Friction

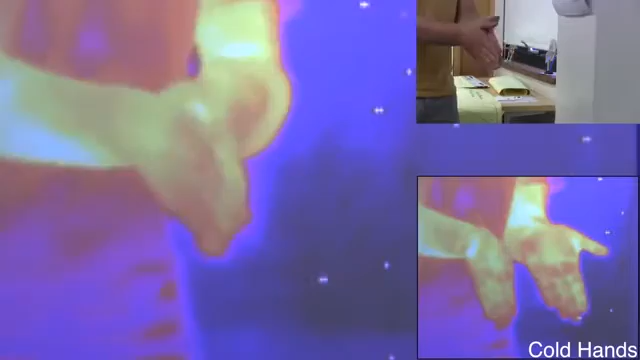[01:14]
Here, with the aid of an infrared camera that sees heat,